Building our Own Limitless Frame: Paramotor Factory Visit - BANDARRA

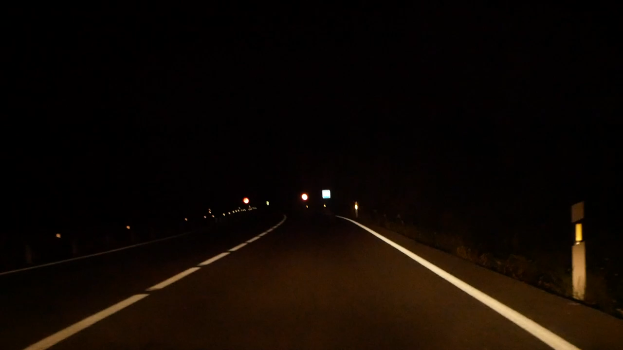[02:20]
Where is he? Wait, there's a car behind us. What the hell? Oh, yeah.
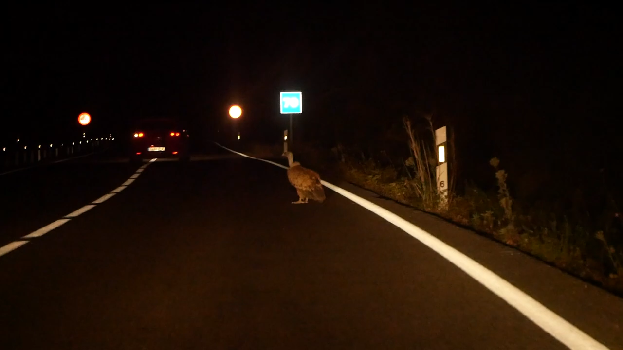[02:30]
I wanted to put my finger. Oh my god, he's massive. He's massive. He's huge. What do we do with him?
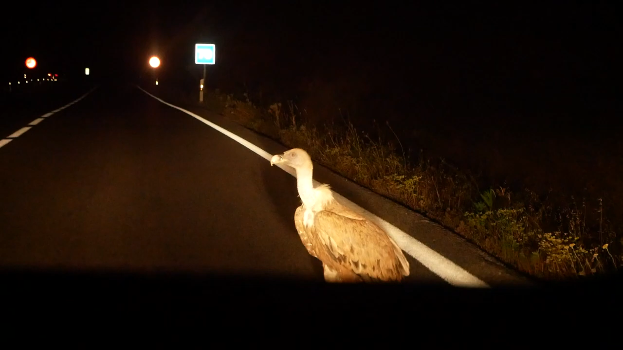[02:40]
I feel too scared to get out. I think he's still juvenile as well. What? Can we help him? I don't think we can do anything. He all needs to fly tomorrow. Oh shit. Oh no way, he's taking off. But this is what I mean, he can't really take off. Because there's no thermals. He's going up the hill as well. Should be. He needs to get out the road, man. She's not good to be in the road, yeah.
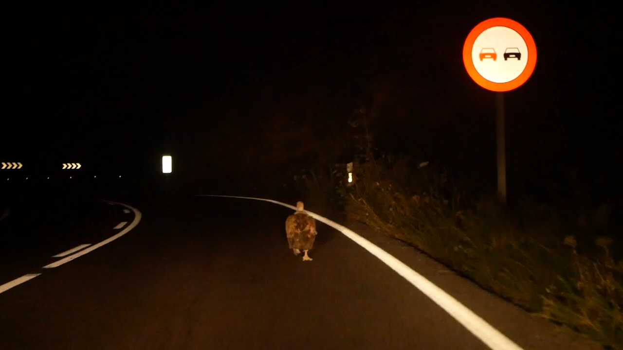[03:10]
I hope he just goes to the side and just waits. It's like a gazelle. Wait, hold on, I got an idea.